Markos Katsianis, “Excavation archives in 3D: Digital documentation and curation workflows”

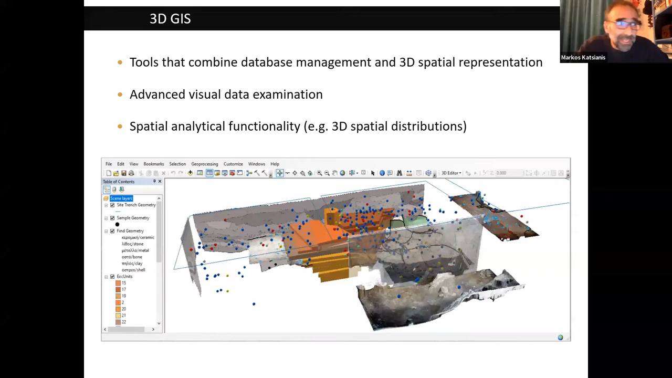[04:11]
of intra-site spatial distributions. When discussing 3D excavation archives, the starting point is to figure out what we do in the field, what kind of spatial data we produce, and how these can be represented in a 3D GIS.
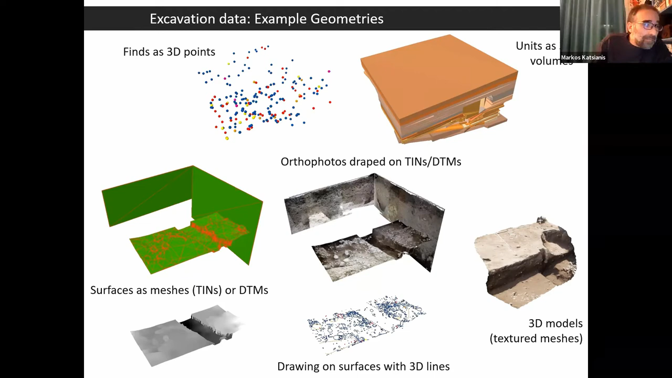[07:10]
The Palliambela Colindros archaeological project became the testing ground for the advancement of a pilot 3D documentation workflow back in the 2000-2010.
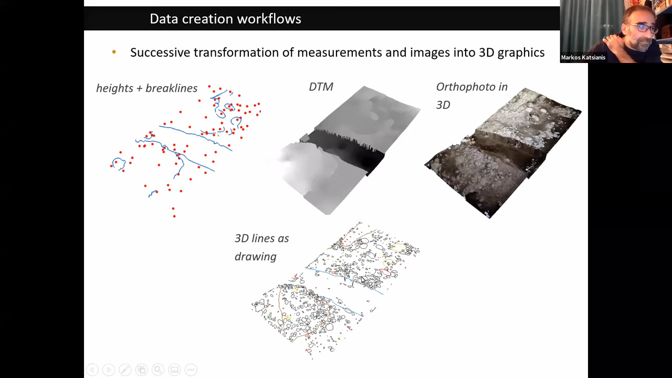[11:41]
Line drawings made on the 2D orthophotos also use the DTM to be turned into 3D lines. Finally, manual editing procedures were used to digitize more complex excavation entities, such as separate strata on a section, or extract the geometry of individual features from their underlying surface. Obviously, in both cases, this involved several processing stages, multiple software use, a lot of intermediate files, and time-consuming hands-on editing.
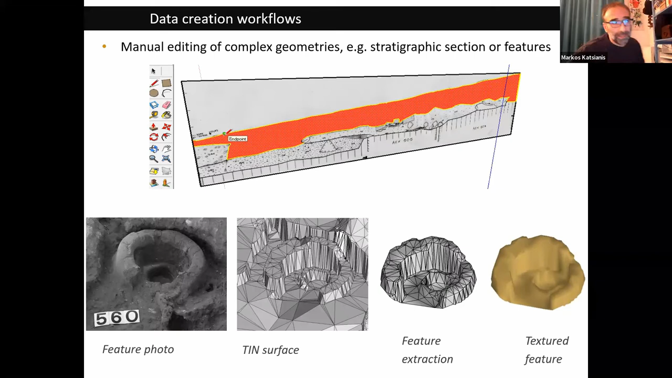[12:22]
For example, digitizing stratigraphic entities in 3D section was done in SketchUp until ArcGIS incorporated 3D editing tools in the native environment. With the advent of 3D photogrammetric workflows, new data recording opportunities emerged in the creation of 3D excavation models. The method is increasingly applied in the documentation of excavations, as it involves the processing of a large series of photographs to create a 3D surface with photographic texture.
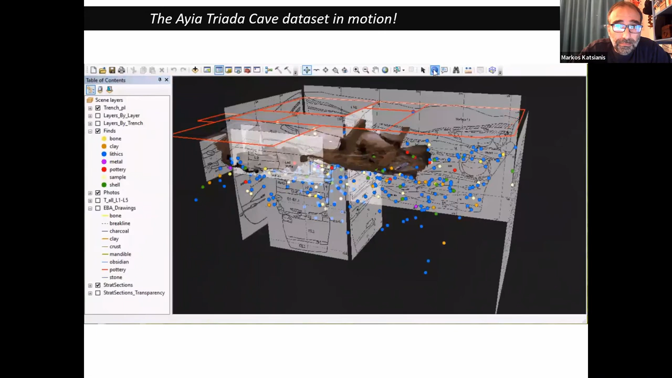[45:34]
Can select points, finds, see their attributes.